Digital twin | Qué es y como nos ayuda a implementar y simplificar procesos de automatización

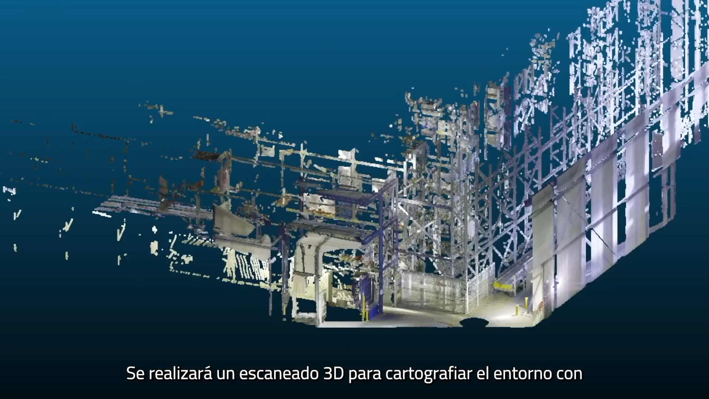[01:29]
A 3D scan will be made to map the environment with millimetre accuracy.